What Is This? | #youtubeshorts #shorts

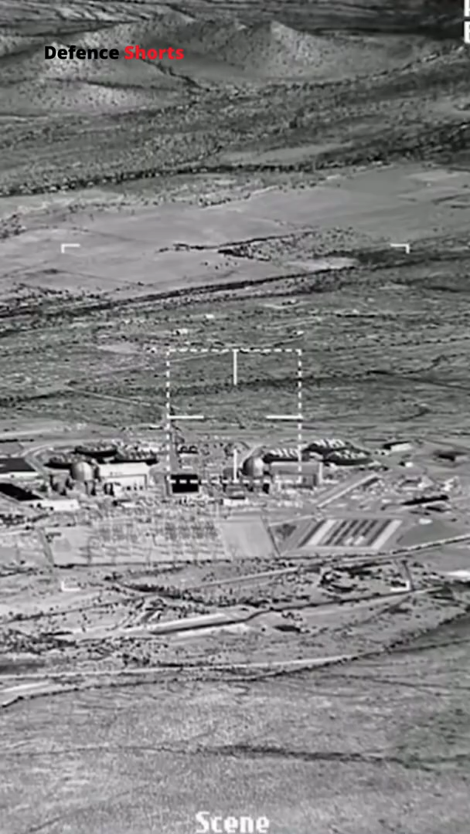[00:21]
It allows target detection, tracking, and identification through infrared search and visual sensors.
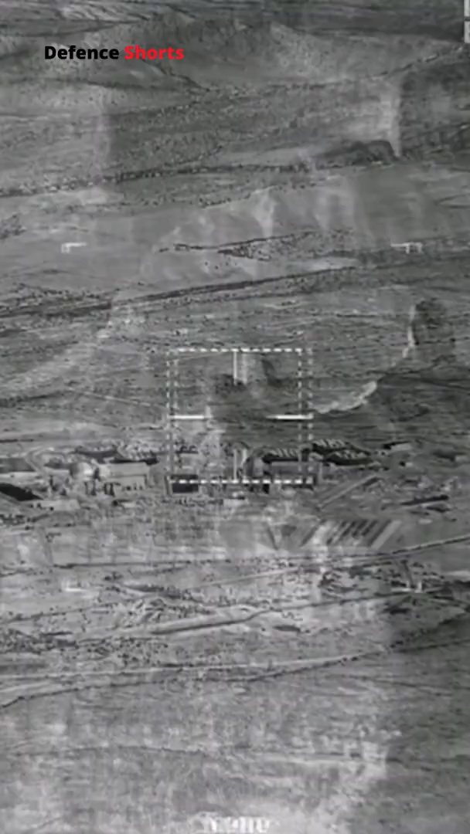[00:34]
It can detect air targets up to 100 km and surface or sea targets up to 6 km. On the right, a TV-IR sensor for target identification including laser rangefinder.
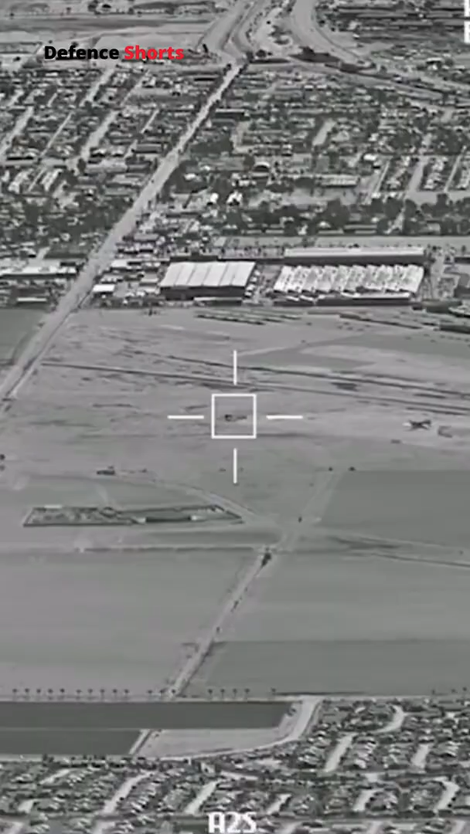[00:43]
Its identification range is up to 40 km.